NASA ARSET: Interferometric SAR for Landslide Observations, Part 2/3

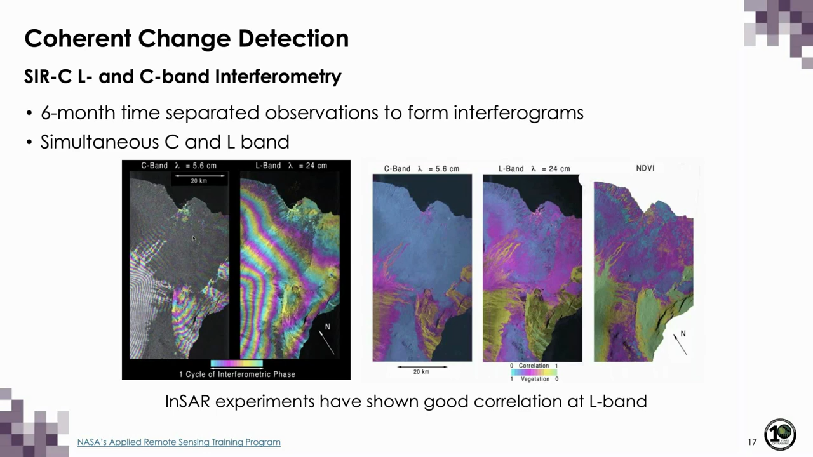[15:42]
but the heavily vegetated parts in the northeast part of the Big Island are low coherence at C-band, but they have high coherence at L-band. That's a demonstration of why we want the L-band data for tropical vegetated areas. The other type of analysis that we can do is what we call pixel offset tracking.
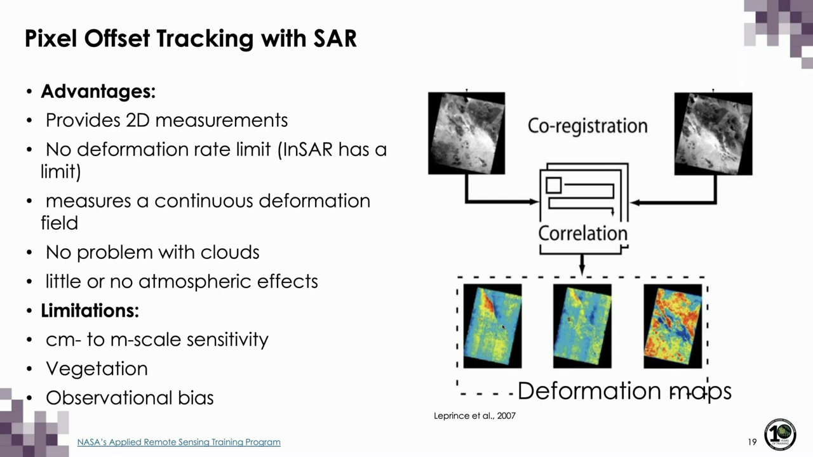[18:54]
and we can measure the very large motions, which are important for some things like landslides that move large distances, earthquakes, and some glaciers that are moving very quickly.
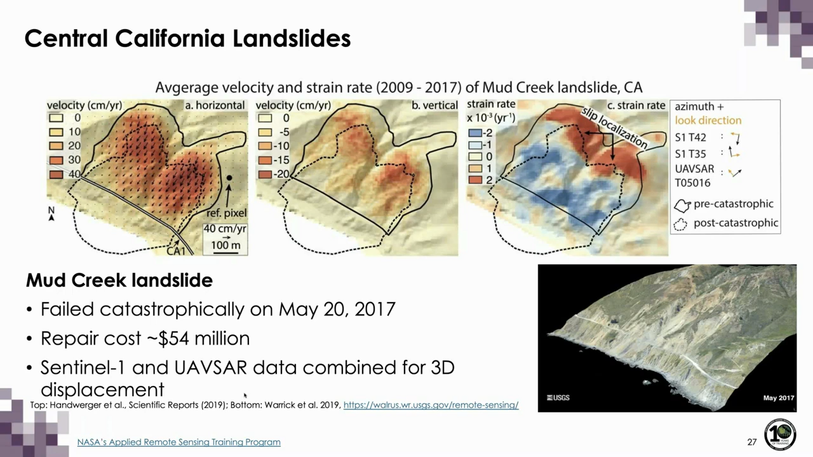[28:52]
So this process of slip localization and high strain may be a key process to monitor with a landslide monitoring for looking for features that might indicate future catastrophic motion.
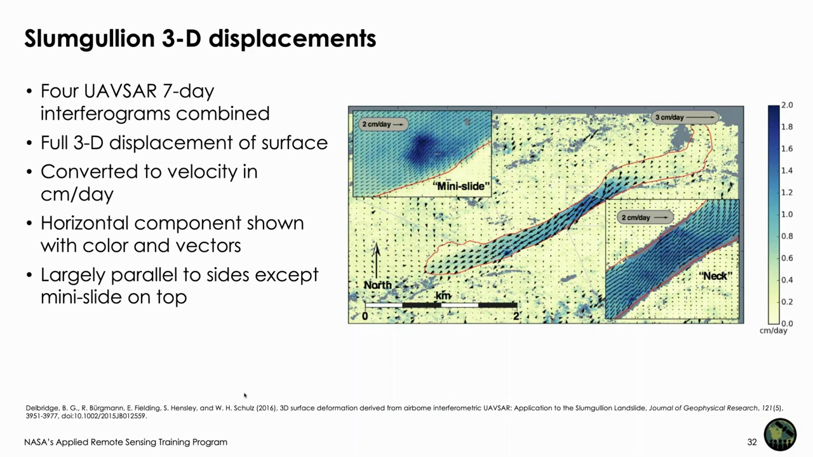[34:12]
That little mini landslide is moving slightly towards the edge of the main landslide. So this is a example of what we can do with the airborne radar where we have the three dimensional capability when we have four look directions.
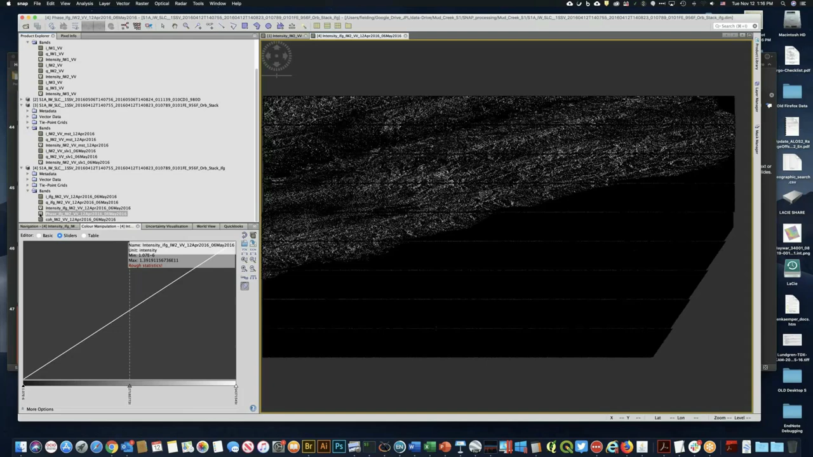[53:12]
You can also look at the phase. It's calculated the phase as well.
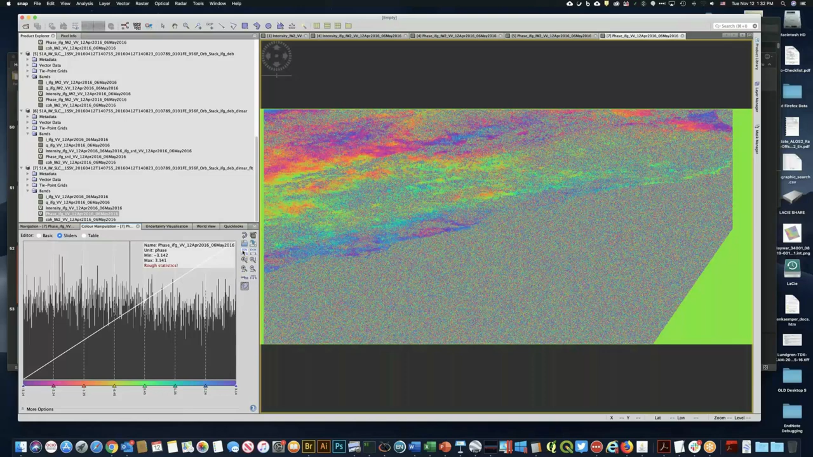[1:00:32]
And that's largely related to the presence of tall trees in some places. As we discussed earlier, this is C-band data, so it's going to have some low coherence where there's tall trees. So that's the filtering. Go back to the slides here.
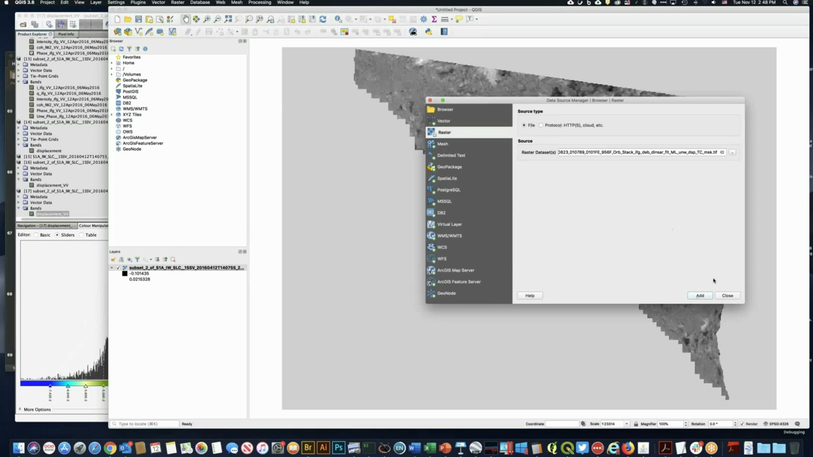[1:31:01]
and here we are with that same data set in uh a gis the default is uh black and grayscale change to pseudocolor